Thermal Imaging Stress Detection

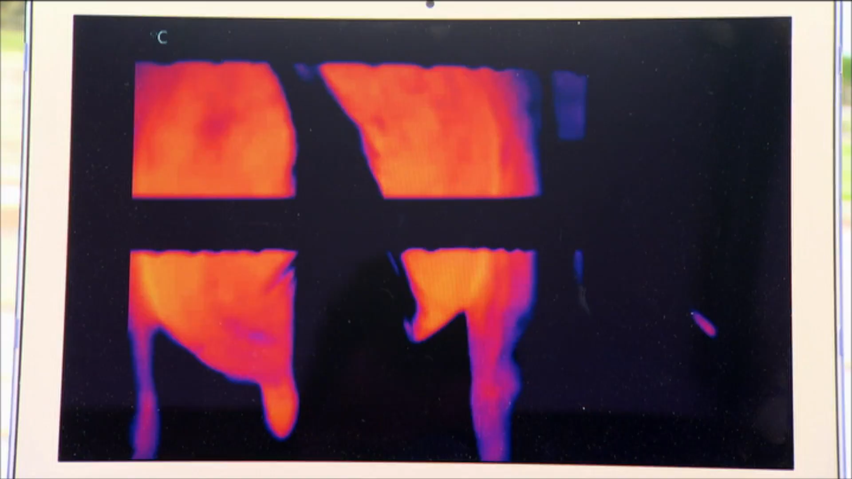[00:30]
That's included looking at heat given off when cows are developing mastitis. Looking at when an animal
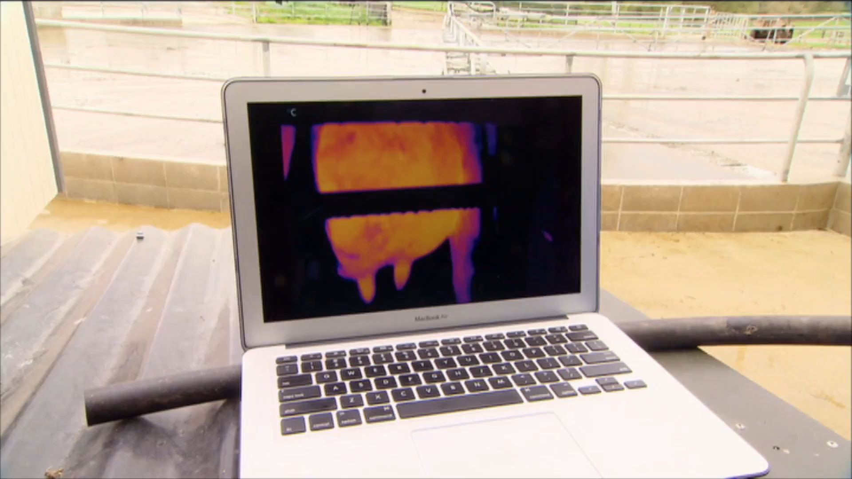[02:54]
This is the sort of images that the scientists look at evaluating and looking at a computer system that will evaluate that heat signature automatically.
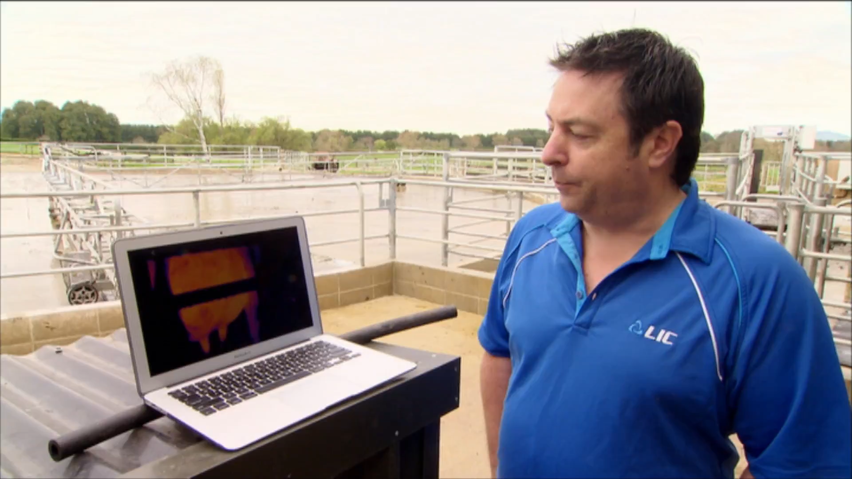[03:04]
When it comes to the commercial aspect of it, I don't think farmers will have a shot of this on their screen in their cowshed. It'll all happen behind the scenes.